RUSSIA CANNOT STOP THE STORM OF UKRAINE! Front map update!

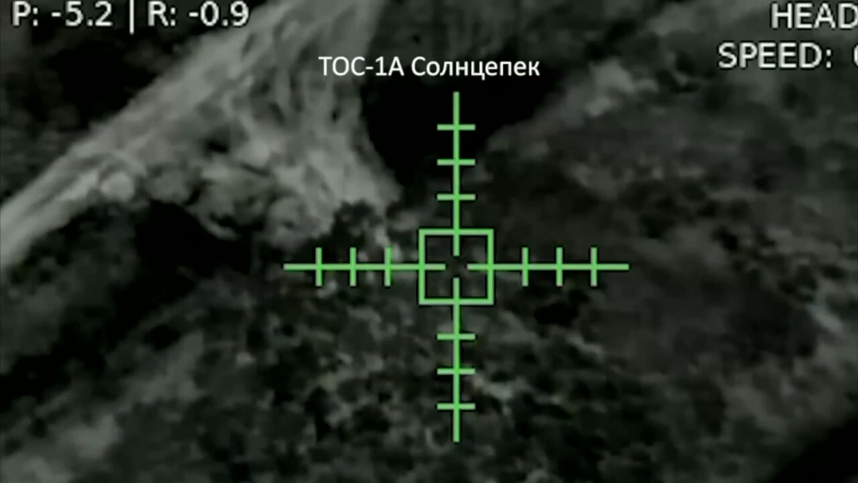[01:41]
They were set on fire by the aerial reconnaissance of the 27th Brigade of the National Guard. The advance of the defence forces in the Torite sector by more than one kilometre was also recorded.
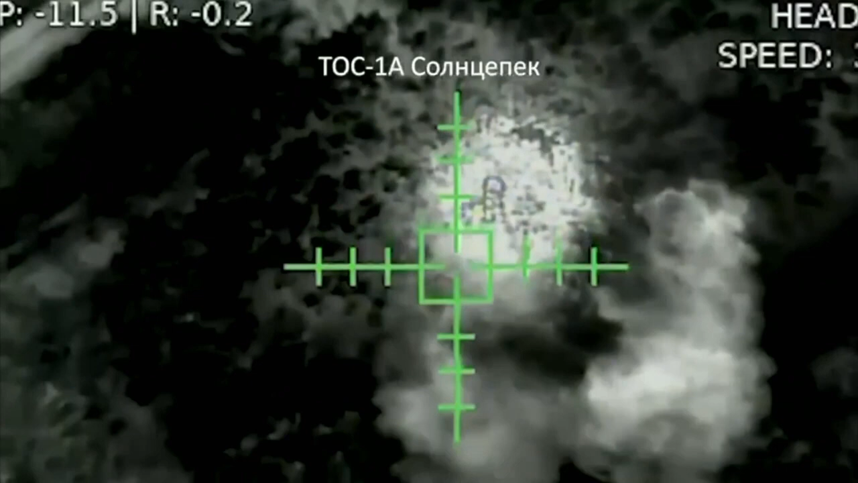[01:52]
The artillery units of our army carried out 1391 firing missions during the day.